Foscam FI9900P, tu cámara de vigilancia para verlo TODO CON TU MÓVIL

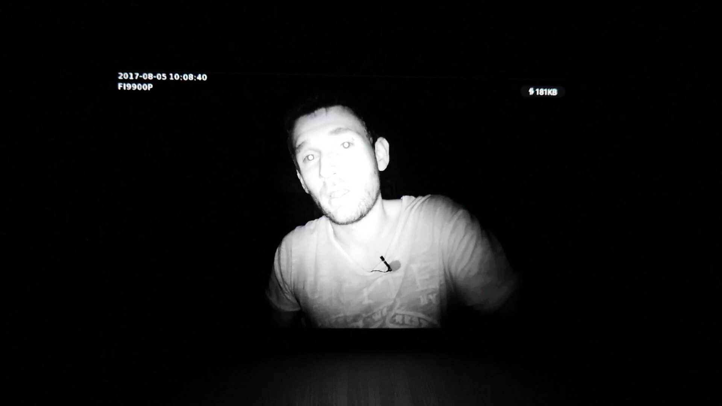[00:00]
seguramente el audio vaya descompensado pero porque estoy grabando con la cámara de foskamp con visión nocturna una cámara ip de vigilancia para controlarlo todo desde cualquier parte del mundo comenzamos
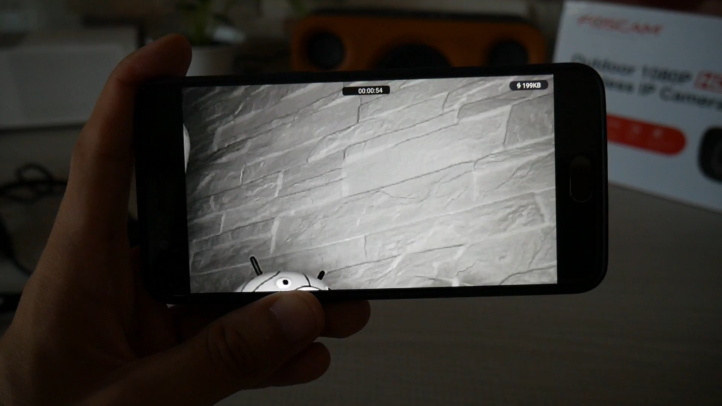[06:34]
veíais antes pero la calidad es buena se ve muy nítido la verdad para tener 2 megapíxeles aunque graba en 1080
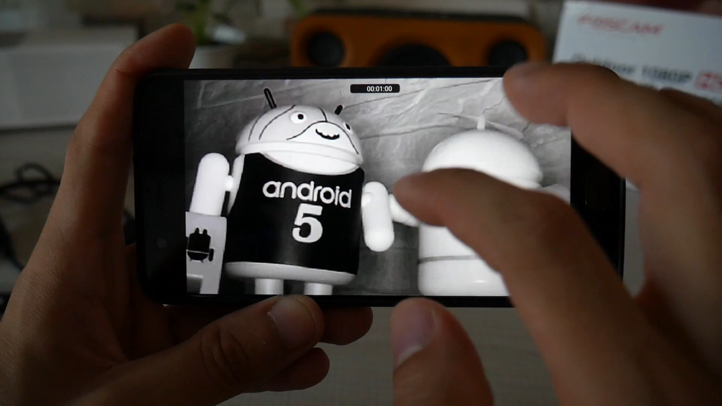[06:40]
pero aquí lo tenéis se ve bastante bien como bastante nítido o sea que si se entran en casa en la habitación
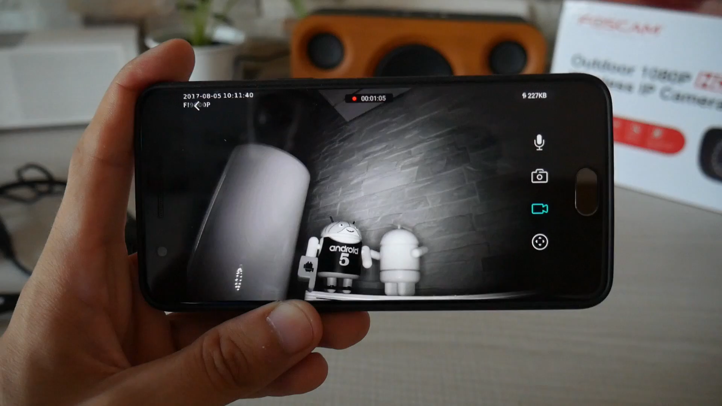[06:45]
pues podéis estar viendo qué persona ha entrado o simplemente controlar cualquier parte del hogar o de vuestra
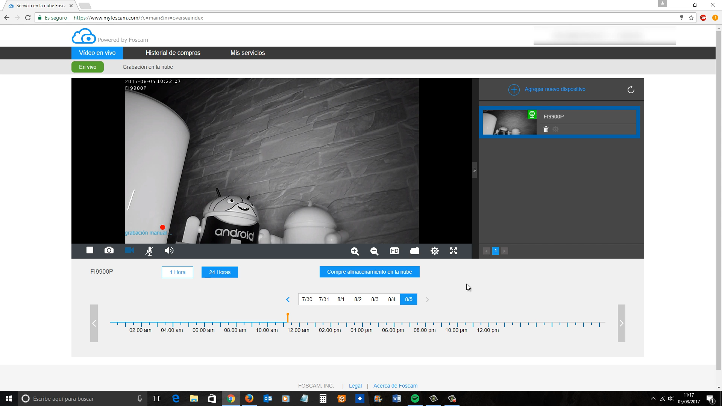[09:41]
ordenador o sea que lo tendré guardado ahí si tienes contratada la luz de algún plan pues también se puede guardar ahí aunque yo no es necesario porque se puede guardar la memoria interna del móvil de tu ordenador si estás desde el ordenador y aquí tenemos los ajustes totales para cambiar los colores el brillo la saturación etcétera etcétera y también dejar los leds encendidos que ahí lo tenéis que se